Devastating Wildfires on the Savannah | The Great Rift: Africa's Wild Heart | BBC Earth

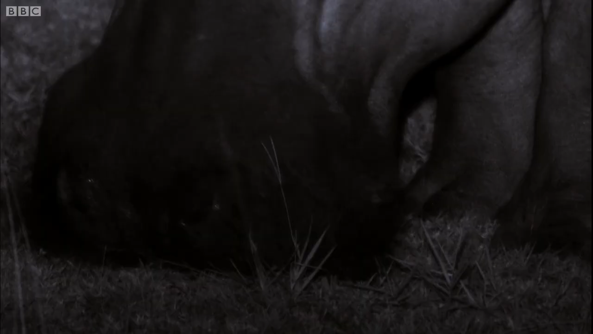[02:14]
A hippopotamus has a mouth half a meter wide, built for devouring grass. Forty kilograms in one sitting.
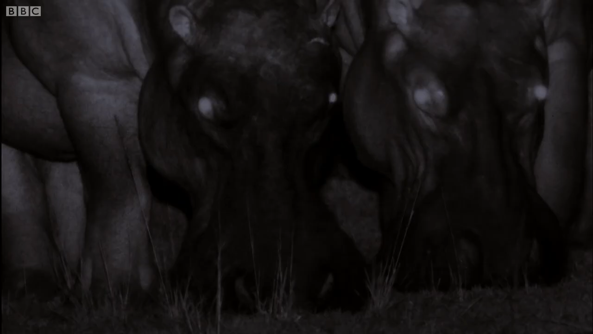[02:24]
A fussy eater, it only likes short grass, which it tears up with great lips. A
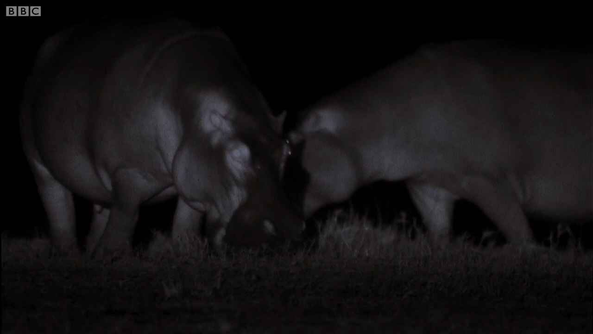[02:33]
hippopotamus
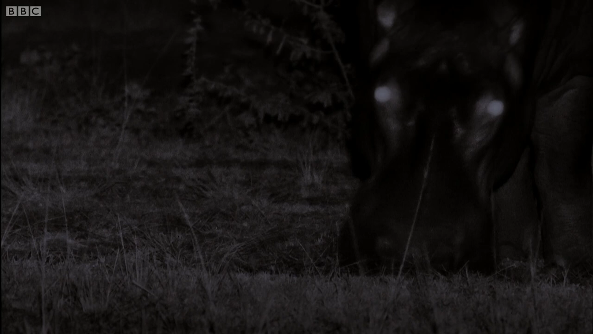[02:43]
has roamed for miles between dusk and dawn in search of good grazing.
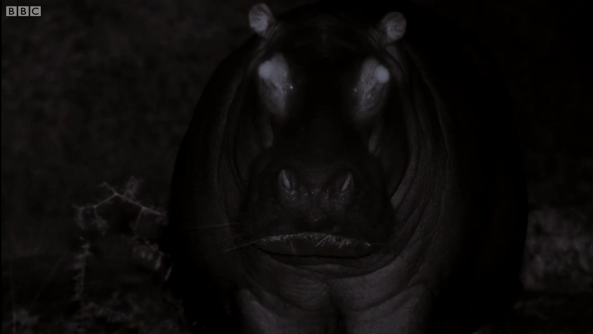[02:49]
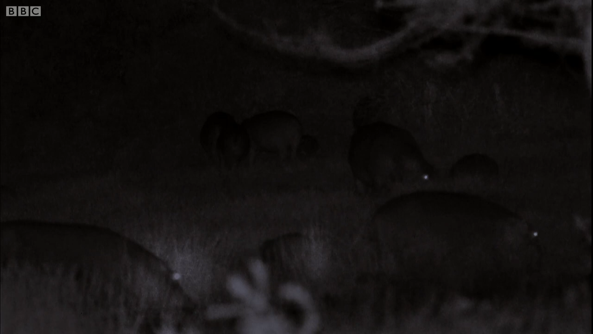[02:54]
But there's a limit to their range, and they must turn around and head back to water before the sun rises.